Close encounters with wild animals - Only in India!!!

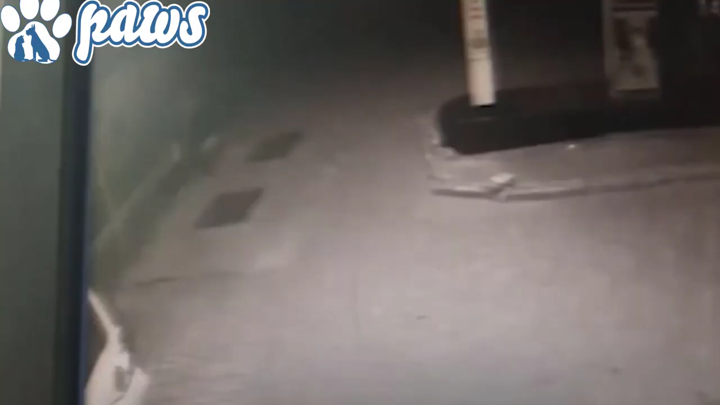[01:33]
In the next clip a sloth bear attacked a man in South India. Sloth bears are considered to be one of the most dangerous mammals in India. The number of sloth bear attacks annually rivals and may even exceed the total number of all bear attacks from the seven other extant bear species combined.
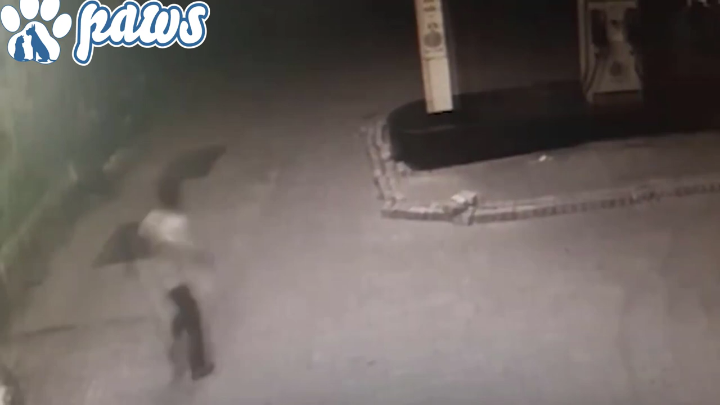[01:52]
The man was so lucky to got away with minor injuries, otherwise this attack could have been fatal for him.